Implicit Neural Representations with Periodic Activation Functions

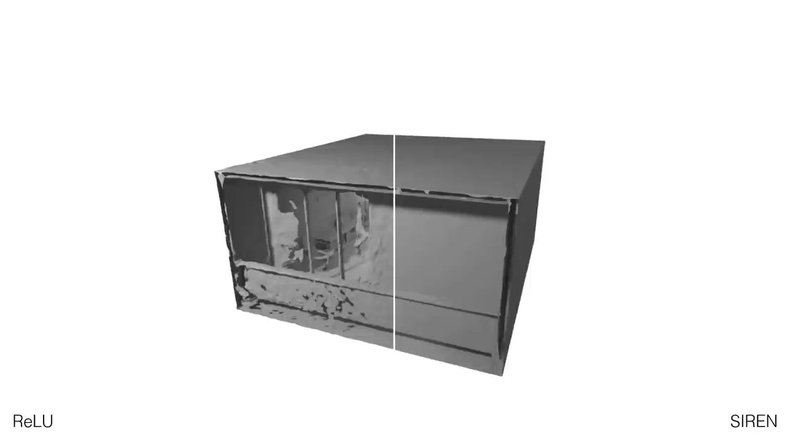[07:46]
A single fully connected Siren with 5 layers and 1024 hidden units may also faithfully represent a full-scale room,
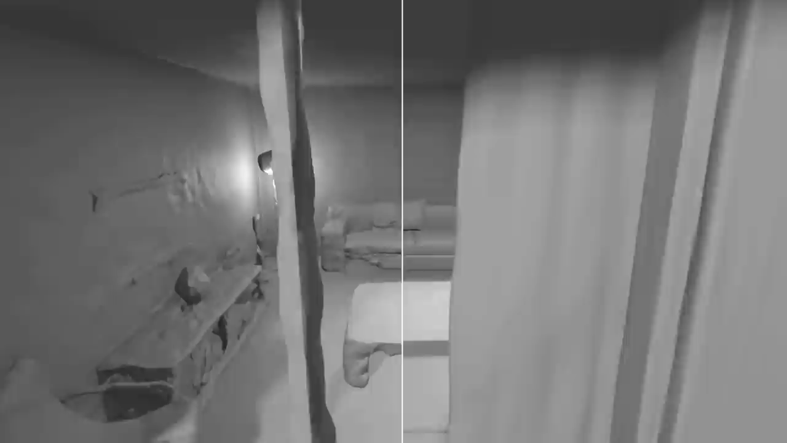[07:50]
while a ReLU network fails to faithfully reconstruct the room,